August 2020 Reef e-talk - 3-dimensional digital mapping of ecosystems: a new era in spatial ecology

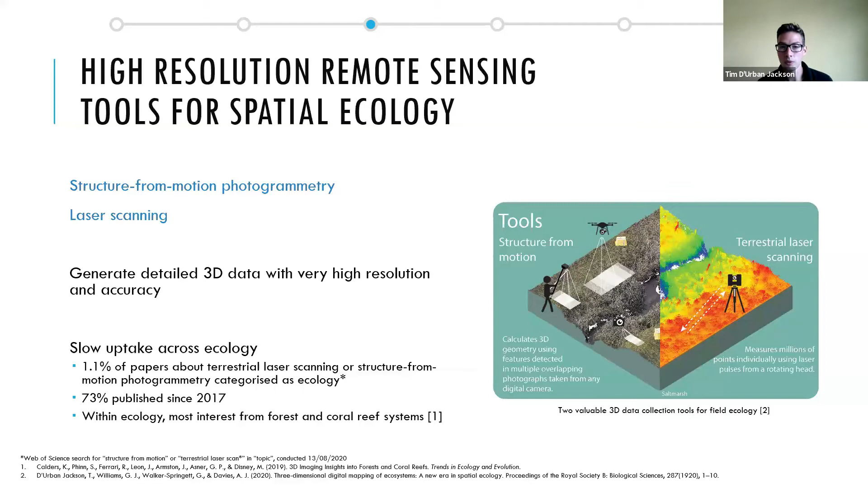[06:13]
with laser scanning is within forest systems where the airborne or satellite derived data sets um can't penetrate through through canopies so this under canopy structure and habitat complexity can be captured using things like terrestrial laser scanning so particularly for those perhaps less familiar with um these these techniques i'll just give a brief overview
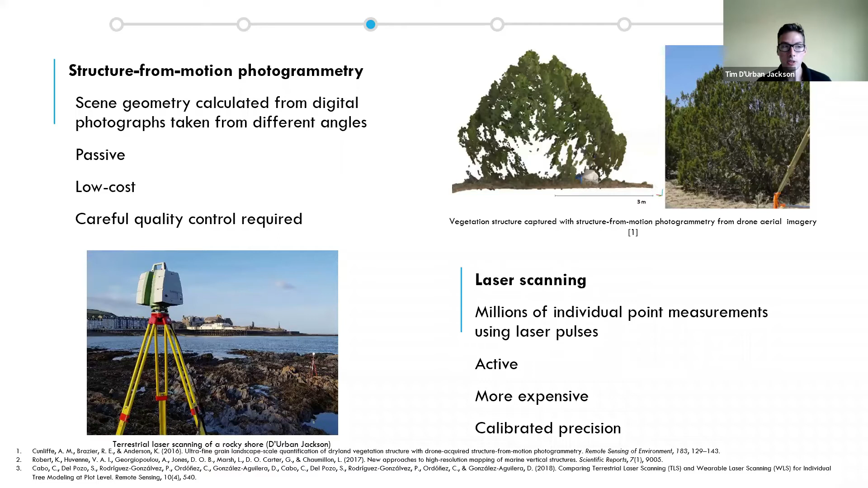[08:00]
are used this example in the top right um vegetation is being modeled with uh aerial imagery from a drone
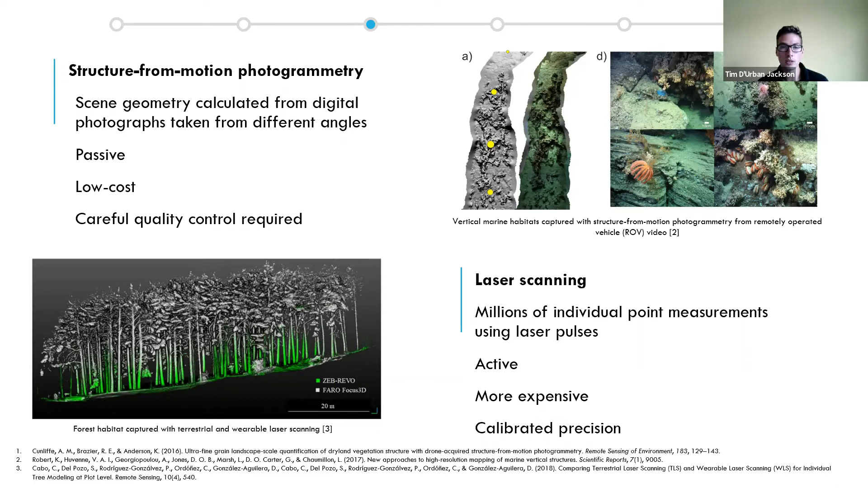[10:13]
laser scanner so there are wearable options and handheld options that allow you to walk around the scene and move around the scene which offers a bit more flexibility that's more practical for really complex environments and even underwater laser scanners are being developed as well